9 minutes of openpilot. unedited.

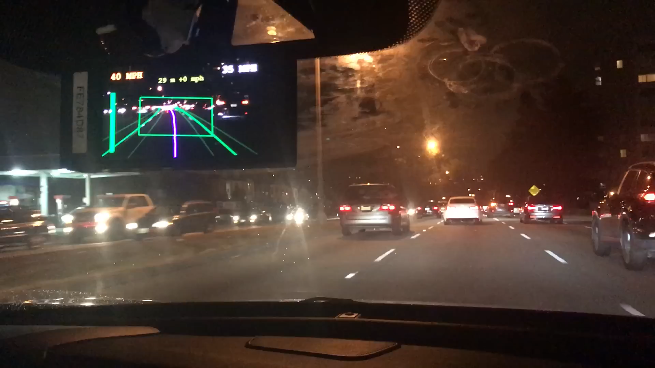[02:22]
We're good. We'll run the video from here. Yeah, we're good. Um, so, yeah. Welcome to the first episode of Autonomous Today. Where we're in a self-driving car with Open Pilot. Uh, so I'm going to raise the speed limit a little bit here. I'm just holding this button down. And now we're going to set it to 65. Yeah, let's go. Cool. So you can see that that went up to 65. So this is my health bar here. I have six minutes. Um, before, if I don't interact with the car for six minutes, um, it'll throw up a warning.
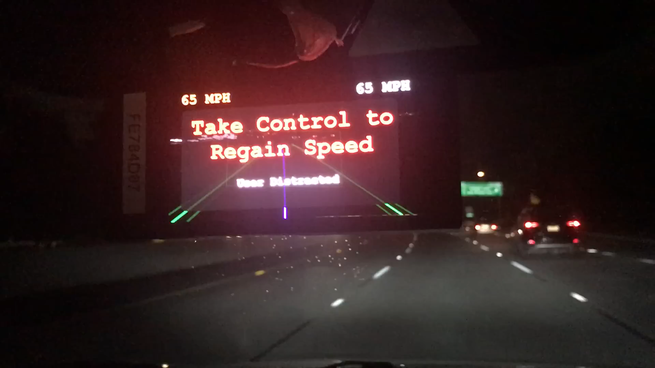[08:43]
Take control to regain speed. We made it. Um, so yeah, your car will eventually slow down. Uh, but I'm going to take control back of the car. That was six minutes fully autonomous on open pilot. Hell yeah. Now, let's see. Bye.